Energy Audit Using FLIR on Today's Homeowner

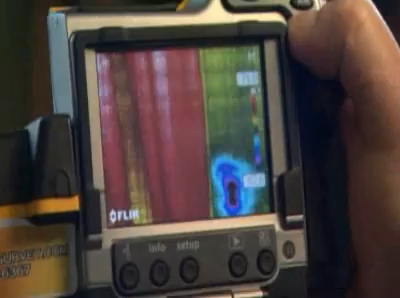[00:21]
This is John Canamella. He uses infrared technology to basically perform an energy audit of the house. So, John, tell me how this works.
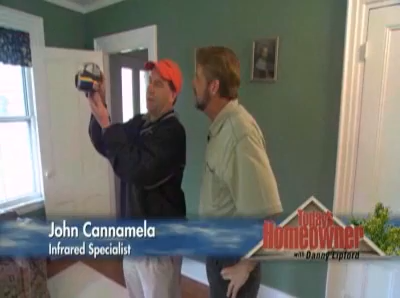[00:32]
Well, infrared is a certain wavelength, and the wavelength we're looking at is only the transfer of heat waves in infrared, which is part of a spectrum.
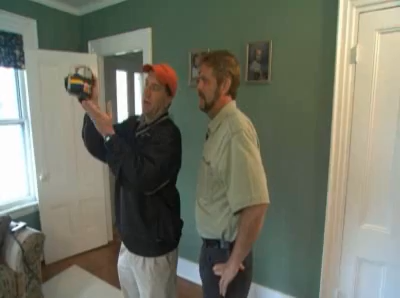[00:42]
The infrared camera that you see here only sees heat or lack of it. In this case, we're looking at a wall that has some insulation problems. So, you're telling me all the blue that I'm seeing.
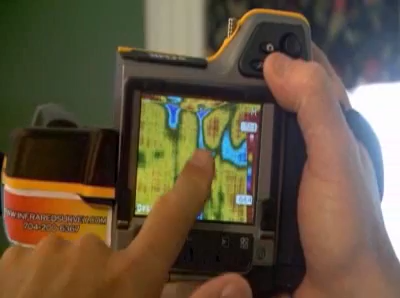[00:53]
So, the blue you're seeing right there are closer to the outside temperature. Wow. Because my R value in those areas are really low. And there may be a little or zero insulation in those zones.
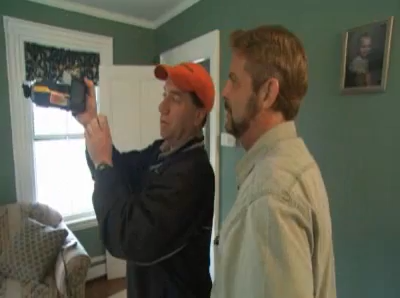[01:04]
And the issue that comes across is that, well, those are small areas, but they add up. Right. Now, let's panel here to the window then, because that's where we're really – now,
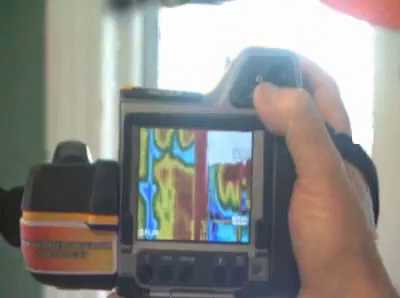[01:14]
single pane glass, so we're getting a lot of blue. Right. The glass itself is hard to get a real accurate read because of the nature of the material.
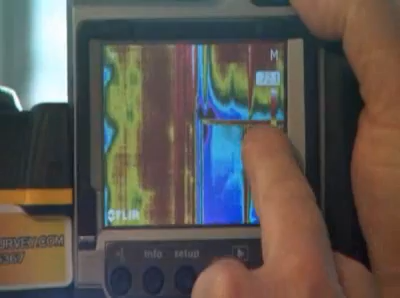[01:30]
It's off my scale. It's completely black. And that is one of the reasons
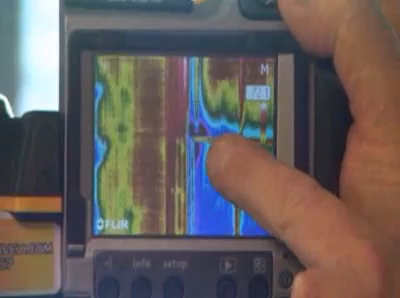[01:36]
the older homes are energy hogs is because the windows lose
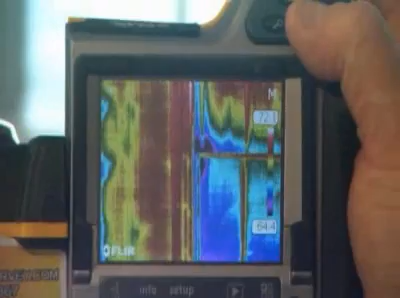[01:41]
lots of energy all around the edges.
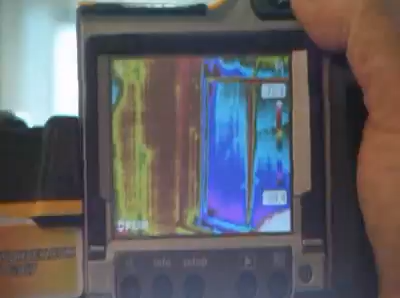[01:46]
Well, from what I'm seeing then, we're on the right track to help solve the problem at this house. Okay. You might say I'm playing with it, but really, it's because I'm skeptical.